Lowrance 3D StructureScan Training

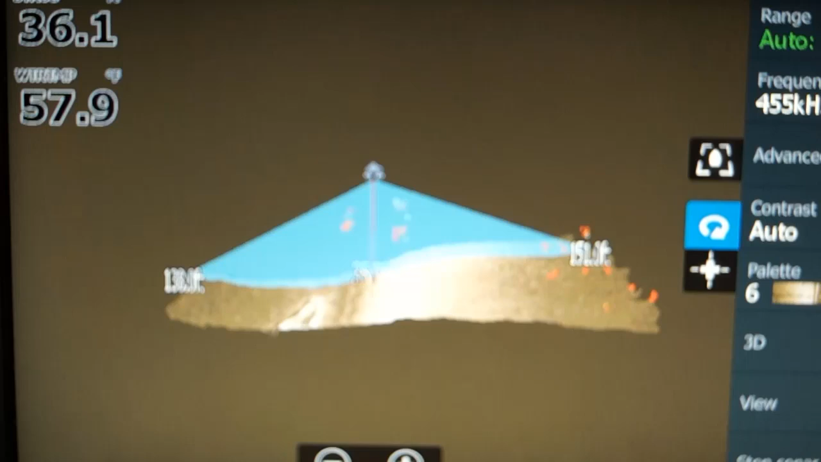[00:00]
The 3D structure scan is available on the Carbon and the Gen 3 models at the time of this DVD. It requires a structure scan, 3D skimmer, and the 3D module.
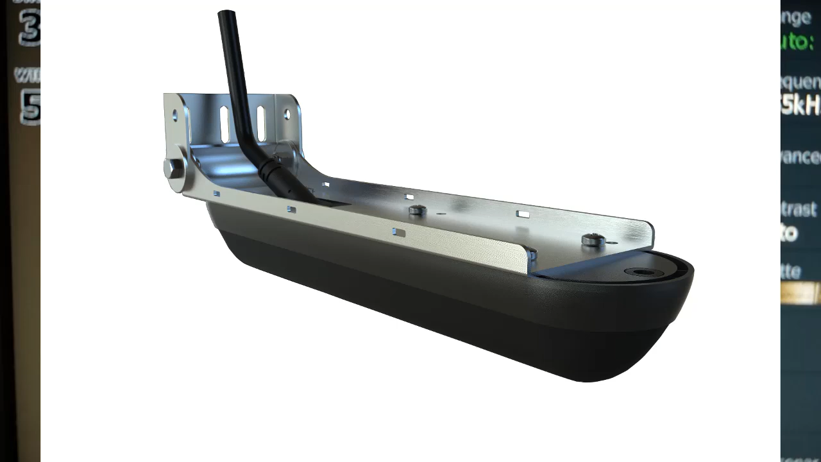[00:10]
The 3D module connects to your Lorentz through Ethernet,
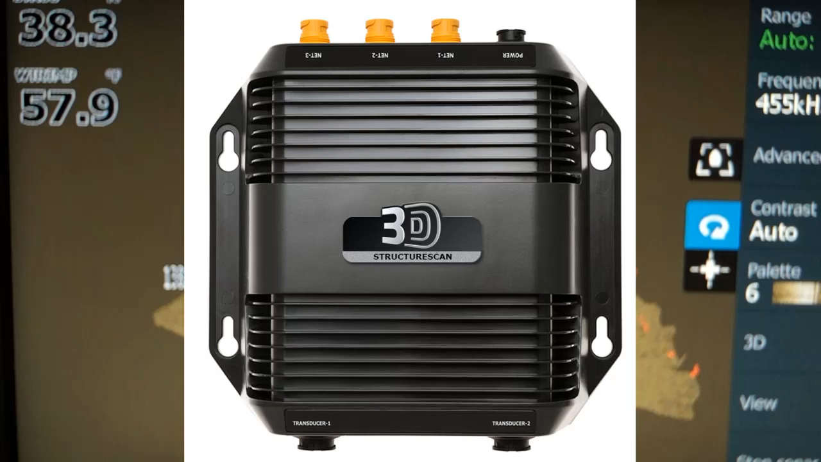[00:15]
so you can view 3D on more than one Lorentz.
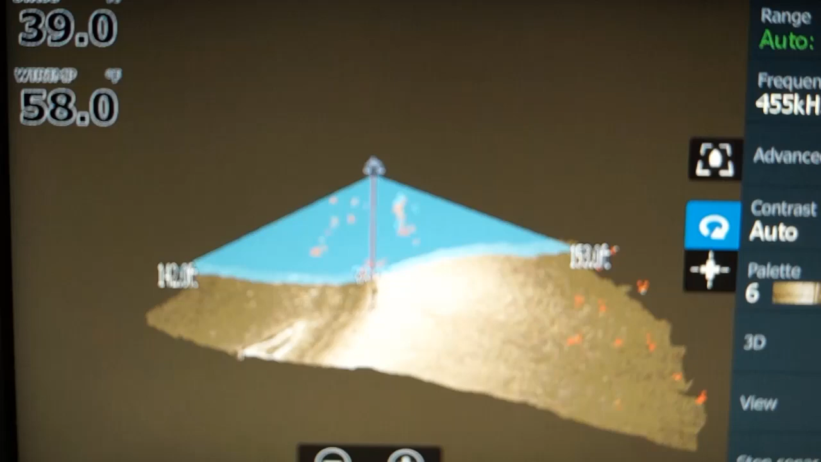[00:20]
The 3D transducer has more elements in it than the regular side-scan transducer.
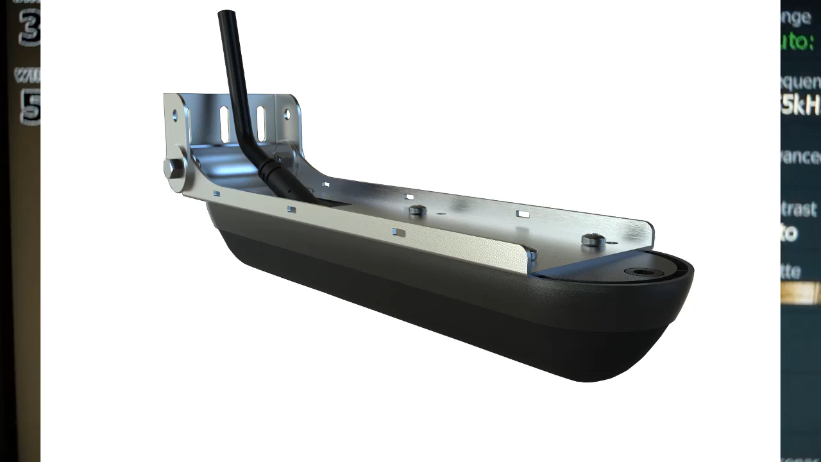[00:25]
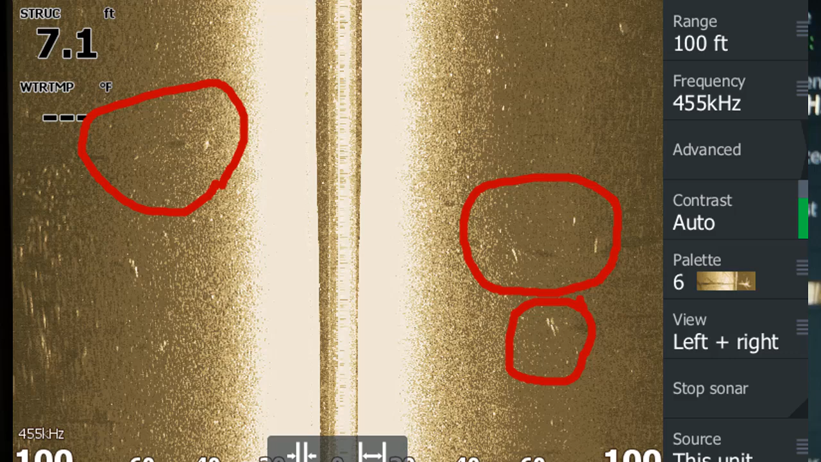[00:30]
On screen: depth 7.1 ft
You can see fish on side-scan, but you can't tell where they are in the water column.
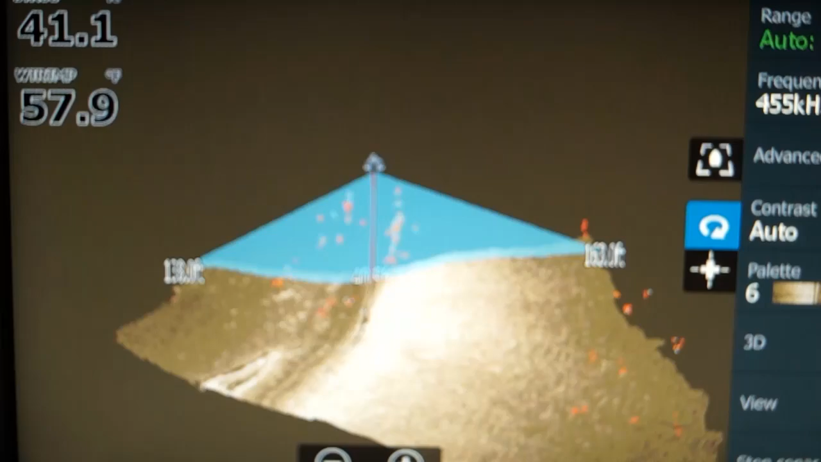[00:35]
The 3D transducer will show where they are in the water column like this.
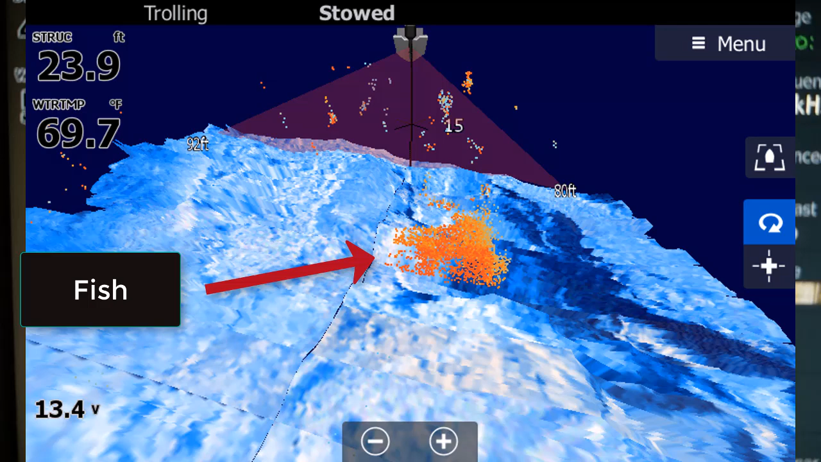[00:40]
On screen: depth 23.9 ft, water 69.7°F
The 3D transducer can also show you the shape of structure. Like this image, it shows a drop-off. I will use the HDS Gen 3 built-in simulator using a recorded file from my pro staffer, Mark O'Neill, to demonstrate the 3D and go through the settings.
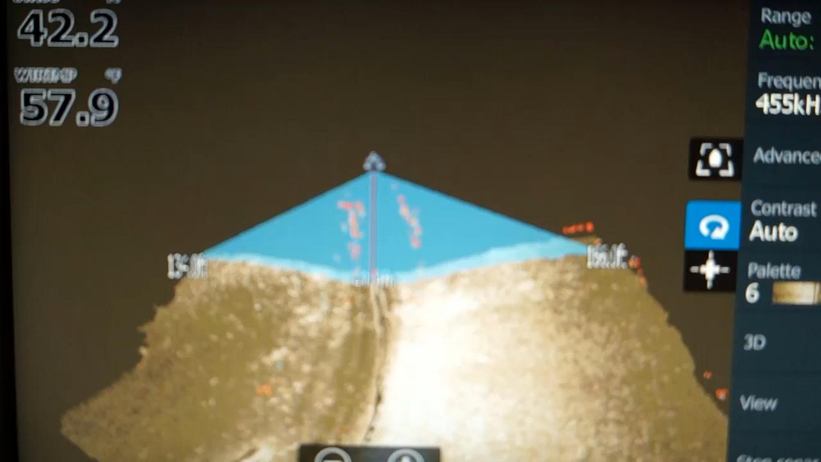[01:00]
On screen: water 57.9°F
Some of the settings I cannot change when it's in simulator, and I'll tell you that when I do it.
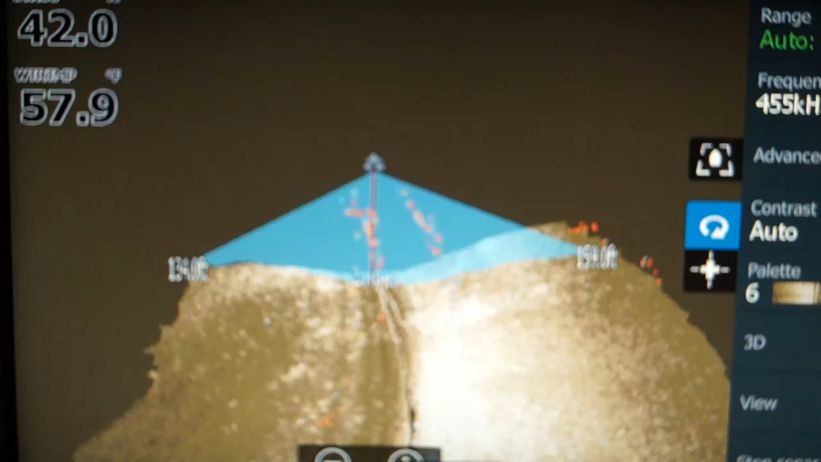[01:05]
I'll still be able to explain how to do them.
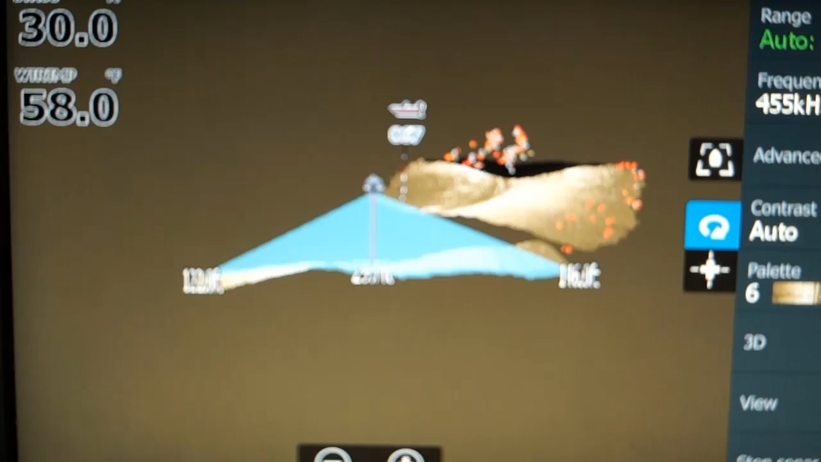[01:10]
I will also have some screenshots from my pro staffer, Kurt Headquist, and I'll use them for examples. Now, let's use the simulator and show you how the 3D works.
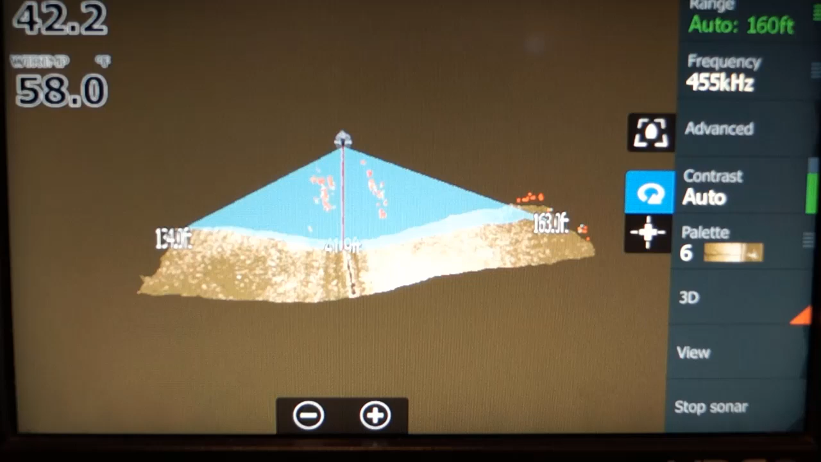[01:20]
First of all, you'll notice the prop wash.
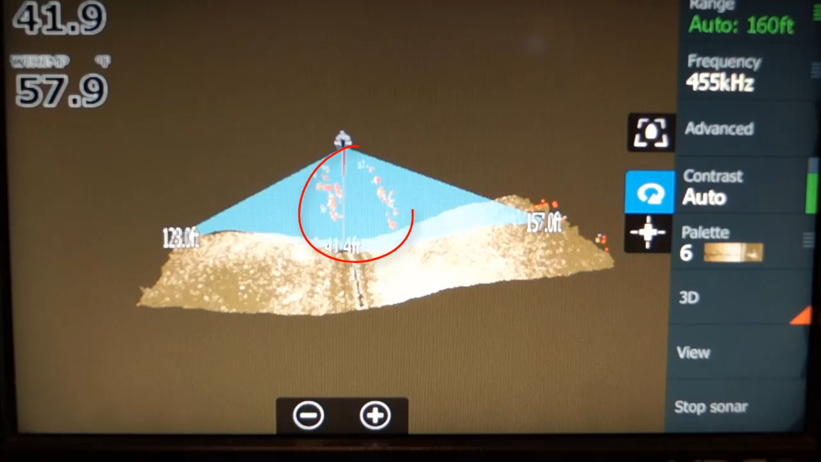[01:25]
Oh, it started over again. I have a file in here, and so it's just going to run over and over and over again.
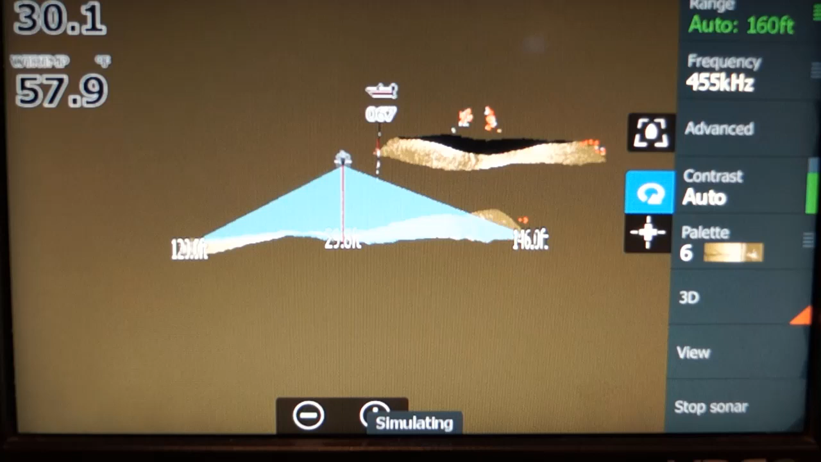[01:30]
But the prop wash are
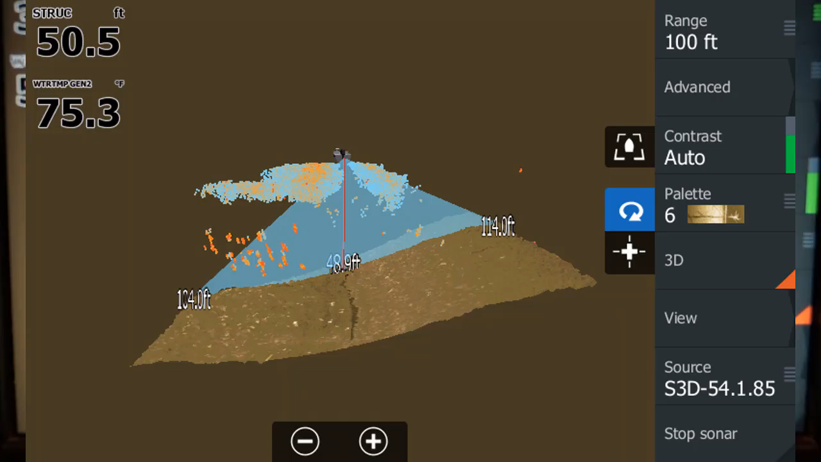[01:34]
On screen: depth 50.5 ft, water 75.3°F
the bubbles that come in two straight lines behind the boat. You can see them starting right before them.
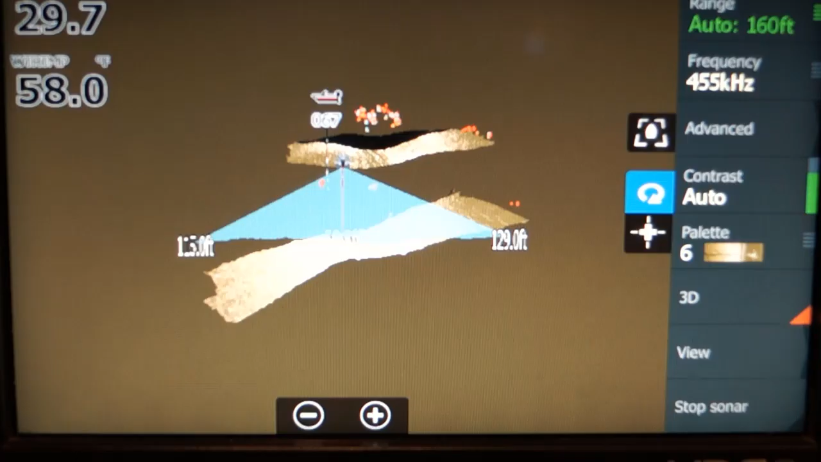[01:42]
Now, I'm going to zoom in a little bit. And so here you have the bottom.
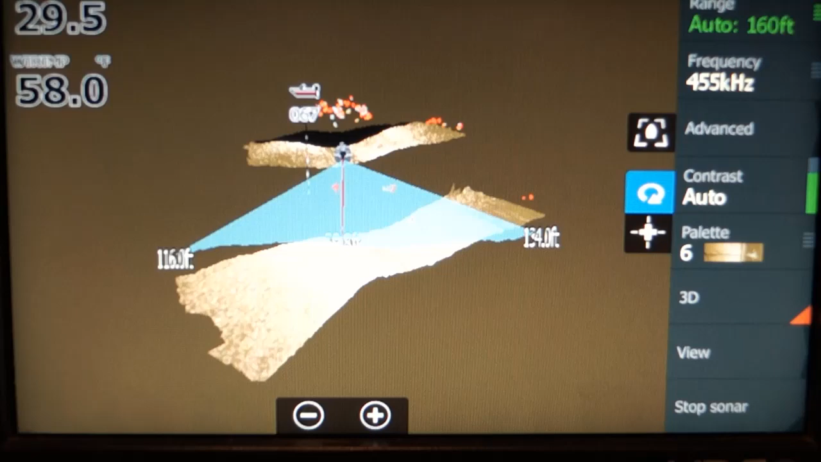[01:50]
The bottom is not as clear as regular side imaging. I think it's just because there's so much information to a process.
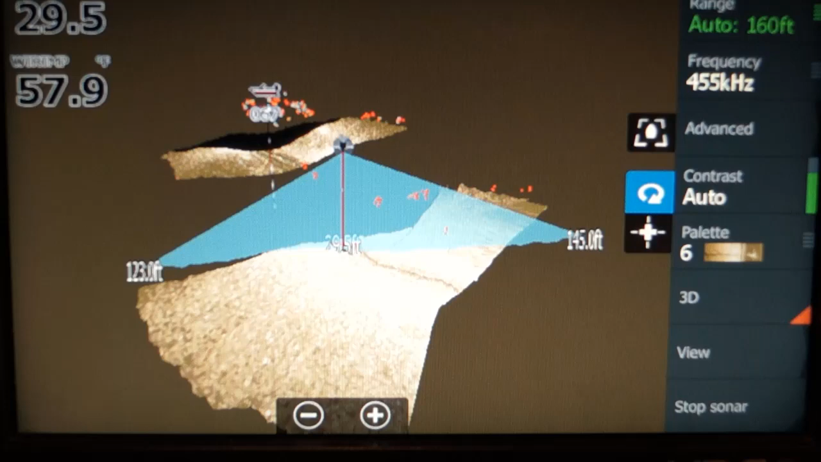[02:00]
Now, as you move along, you see that the boat turns. Now, you can do a few things.
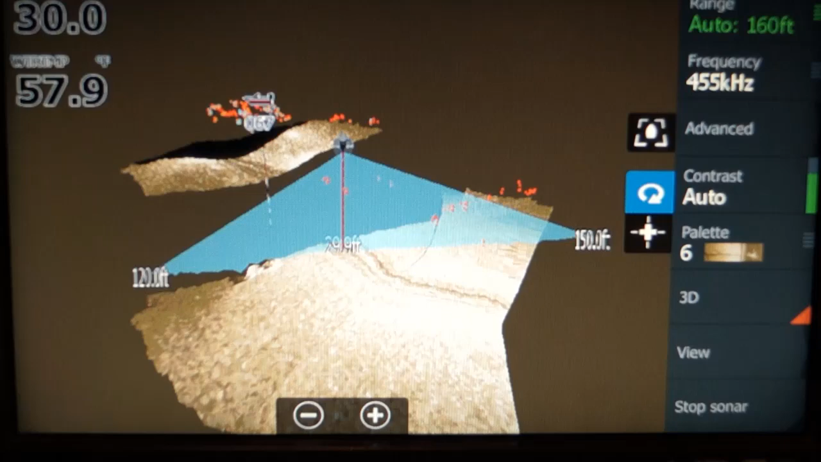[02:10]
You notice here they have a rotation icon,
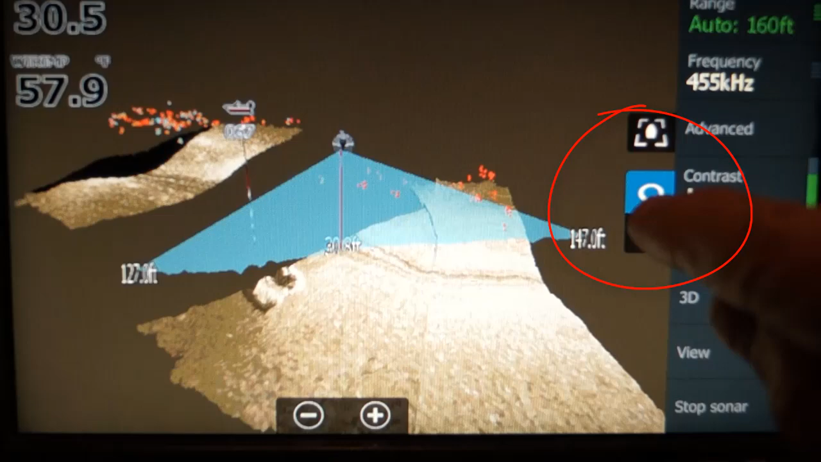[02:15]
and then they have what I call the cursor icon.